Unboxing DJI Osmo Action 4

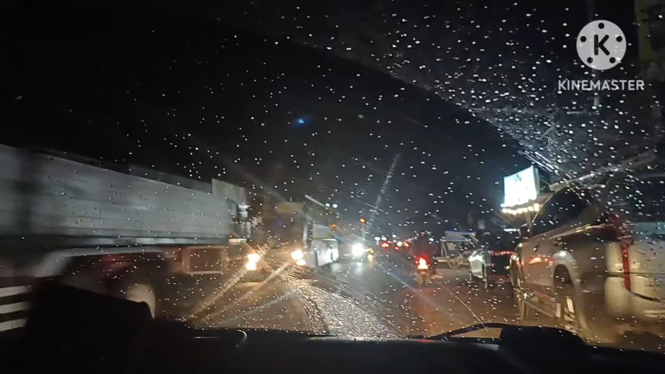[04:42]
Pumuulan na naman, nakikita nyo ba yan? Madilim na, pero kita natin yung patak na ulan. Ginabi na nga pala tayo.